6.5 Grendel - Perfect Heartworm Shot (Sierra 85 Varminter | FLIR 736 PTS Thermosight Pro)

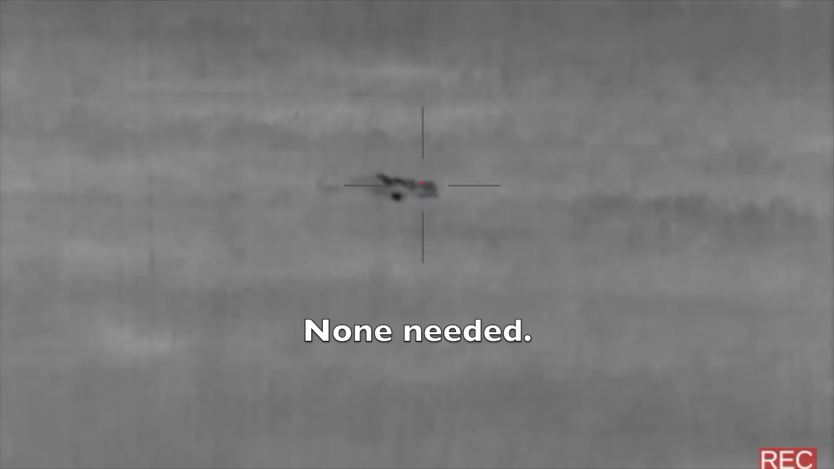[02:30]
Man, look at that pile of blood.
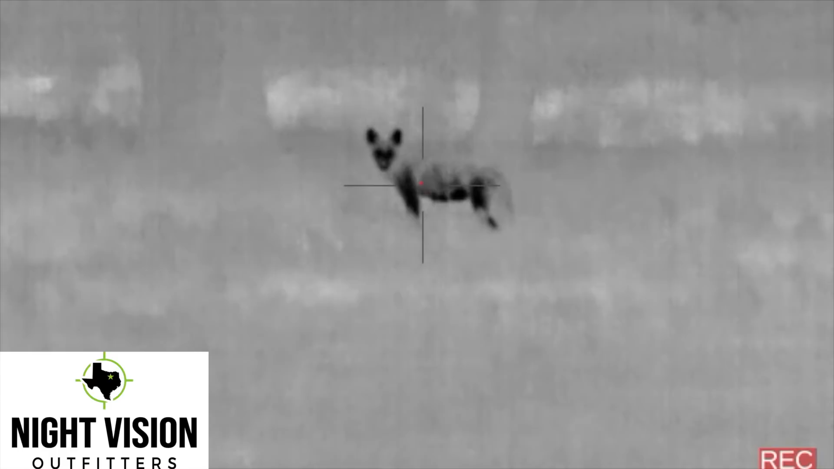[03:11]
The FLIR 736 Thermosight Pro allowed me to line up a perfect hard shot on this 125-yard coyote.
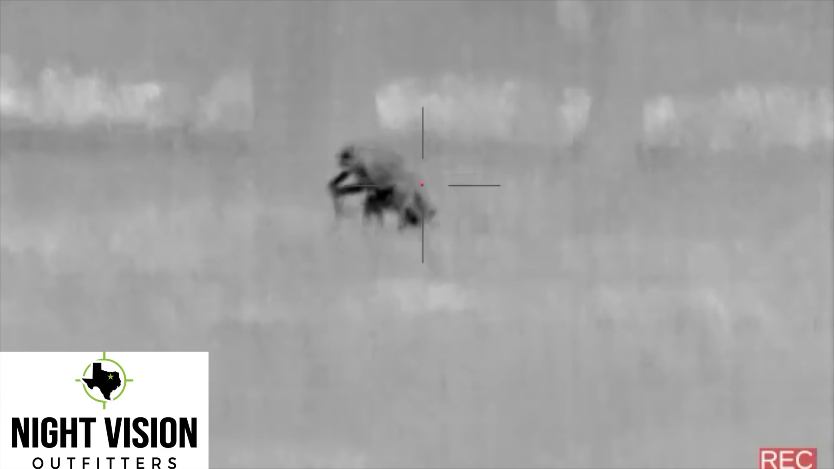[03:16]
The Sierra 85-grain Varminter slammed the coyote at 2,545 FPS,
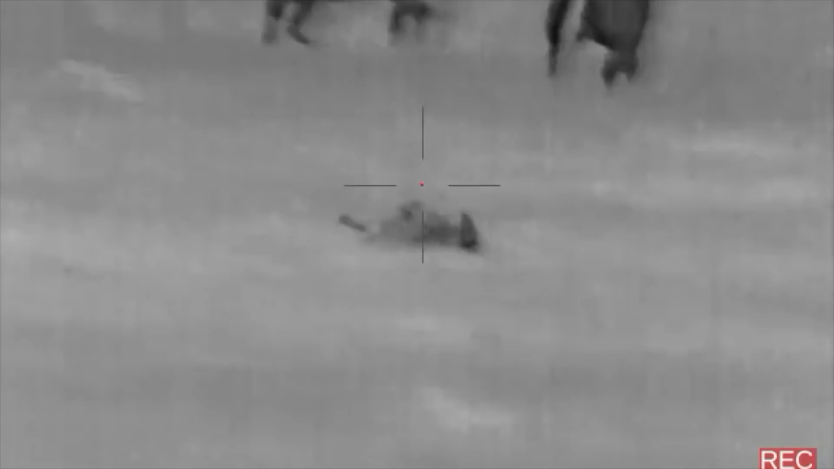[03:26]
This female scaled over at just 25.5 pounds.